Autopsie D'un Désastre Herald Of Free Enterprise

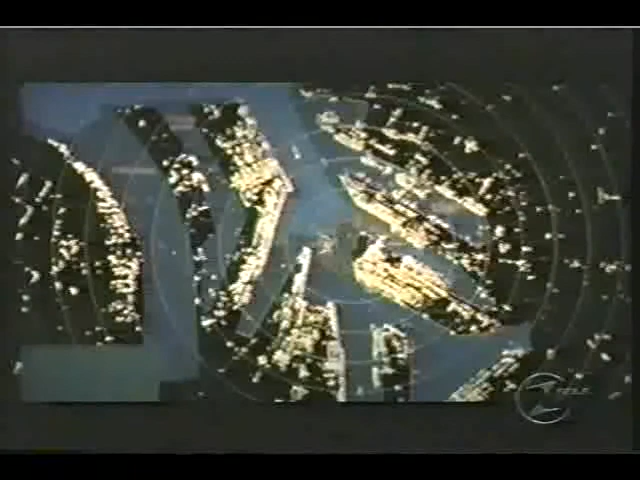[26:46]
Les enquêteurs apprennent que tous les navires sont suivis au radar par les autorités portuaires de Zébrug jusqu'à trois kilomètres du port.